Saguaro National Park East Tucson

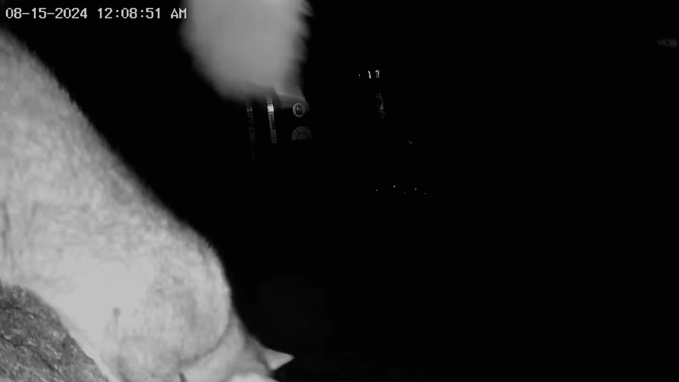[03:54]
This is my carport security camera at home in Ajijic, Mexico.